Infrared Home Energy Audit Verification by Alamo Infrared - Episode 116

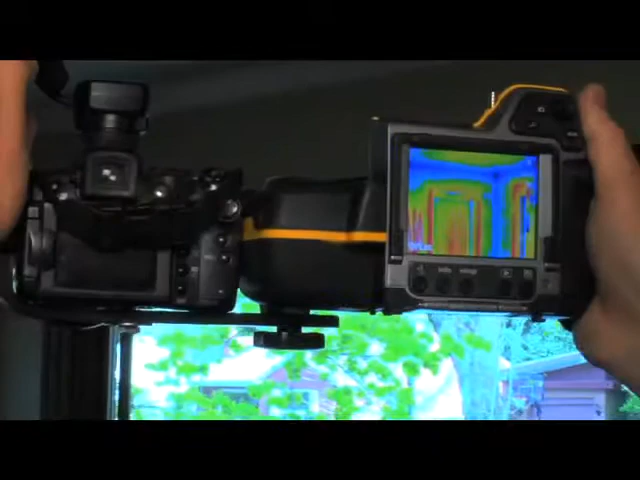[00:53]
that's all completely sealed up. It's not even there.
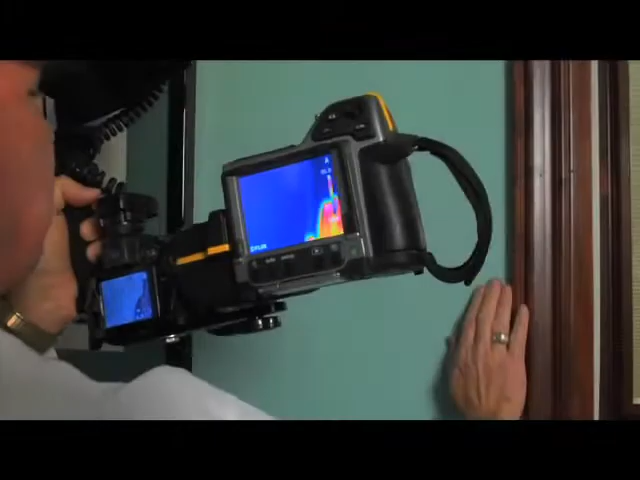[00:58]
It's now we're beginning to see some leaks around portions of the windows but all of the frames around the doors and the windows,